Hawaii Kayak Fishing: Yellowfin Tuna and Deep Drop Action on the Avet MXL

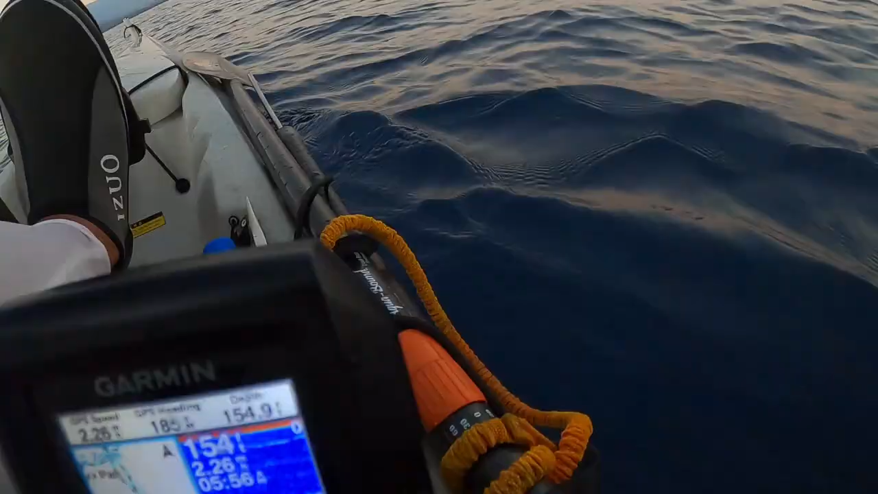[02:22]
Oh, something kind of weird. I don't know if you can see, but there's a line. It's been following me for a while now.